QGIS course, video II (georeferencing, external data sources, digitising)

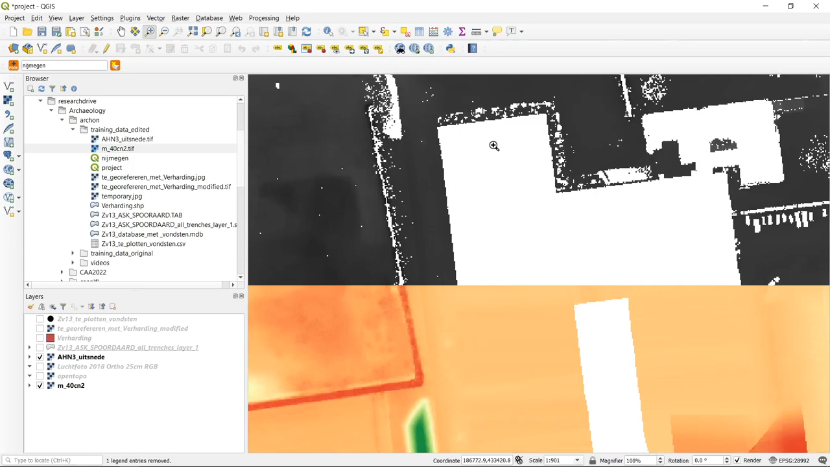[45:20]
So probably having no data failures. If I select the, uh, file and click on it. Indeed. I have in band one, no data on the, uh, location where the building has been filtered out. Okay. So this is about getting data from external sources, either using, uh, plugins within QJS or go to the, uh, geo data portals online,